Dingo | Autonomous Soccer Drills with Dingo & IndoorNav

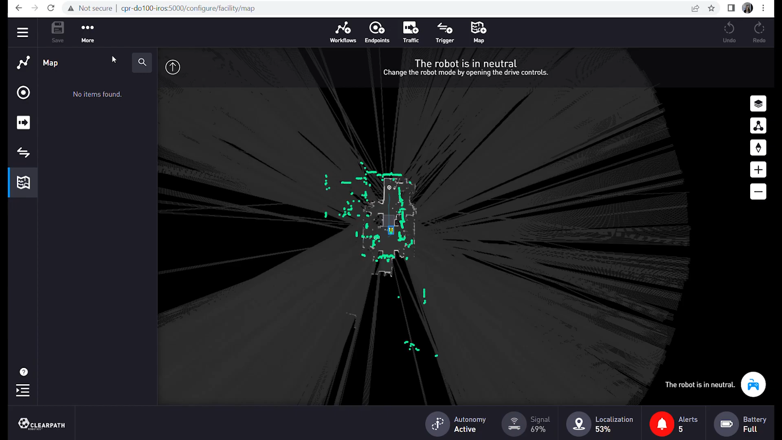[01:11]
First we need to create a map of our environment.
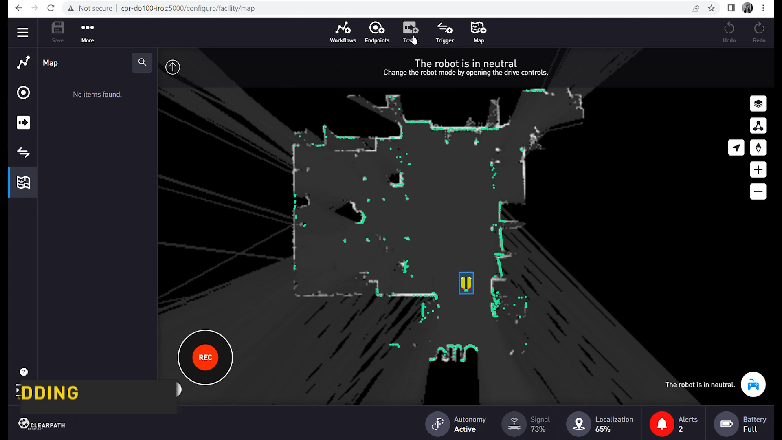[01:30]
Next we will add an exclusion zone by selecting traffic, exclusion zone. This will define areas where the robot is not able to drive and set the boundaries for our soccer field today.
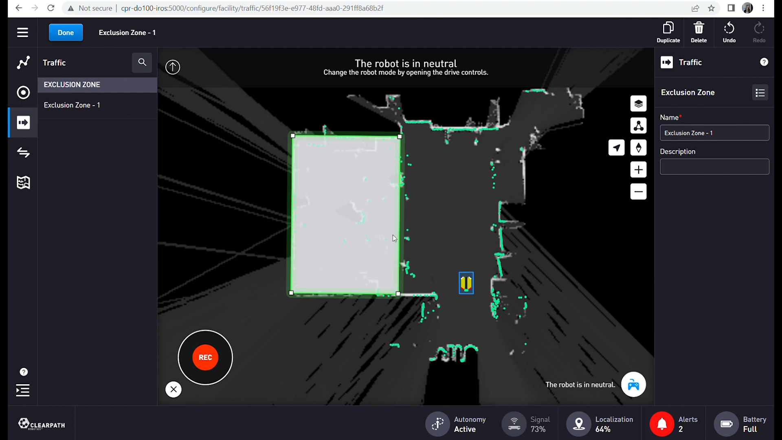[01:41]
Indoor Nav has lots of different options for zones that can be added by the user depending on the needs of their application. It's important to mention that Indoor Nav is also ROS compatible and fully extensible with the documented
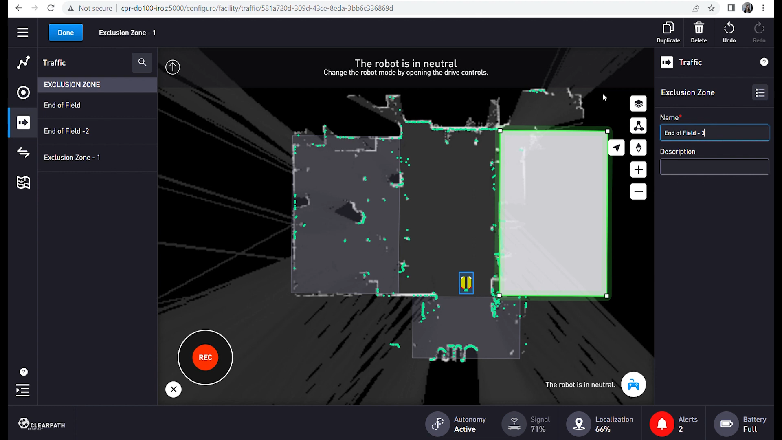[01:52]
API making it easy to work with and integrate into your project. Additionally, I'm going to add an annotation to the map that shows where the goal is. This annotation won't affect the robot's behavior, it's just for me to be able to see while creating my waypoint so I can help set the robot up to score some goals.
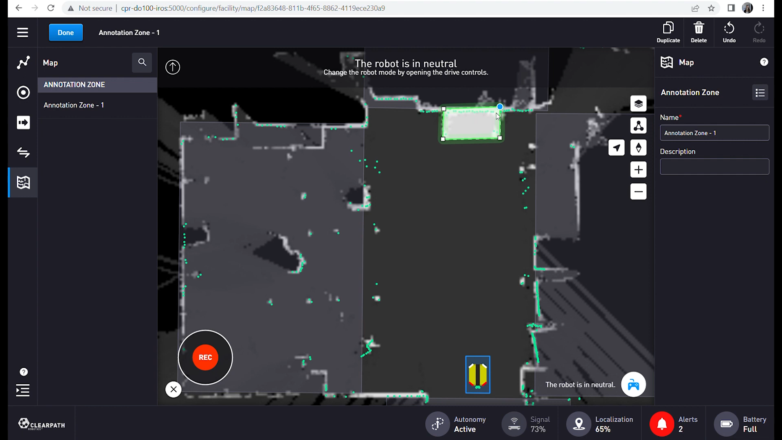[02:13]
For our first drill the robot will need to score a goal, but in order to get to that goal it will have to find its way through five pylons that are spread out across the playing field.